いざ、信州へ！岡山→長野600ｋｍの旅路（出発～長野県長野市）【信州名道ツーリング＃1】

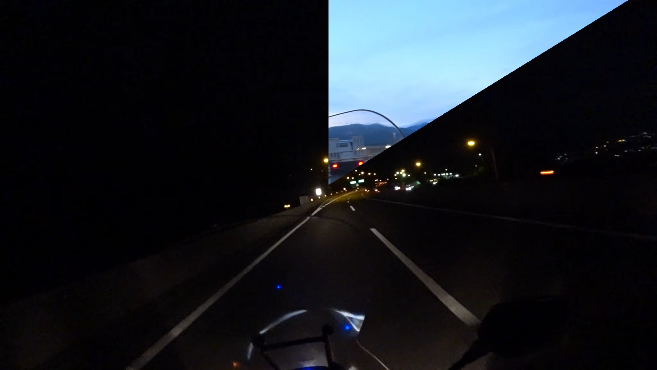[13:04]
おー見えますかねー全高寺平の夜景ですよ
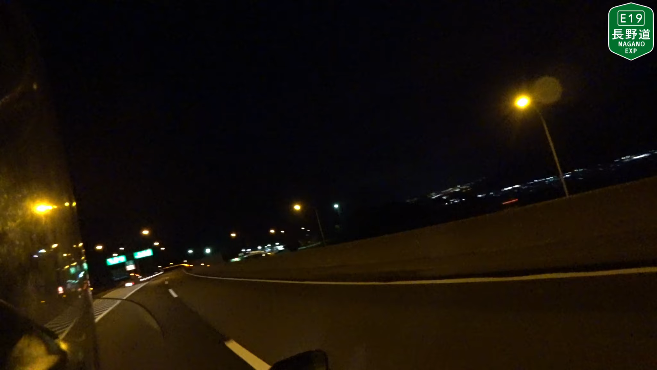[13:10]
めちゃめちゃめちゃ綺麗やんカメラにはどう映ってるか分かんないですけど私の肉眼にはめちゃくちゃ美しく見えてますすげーなあうわーすごいすごいうえーすげー見てこれ見えるかなー見える?ふふふすごいぜ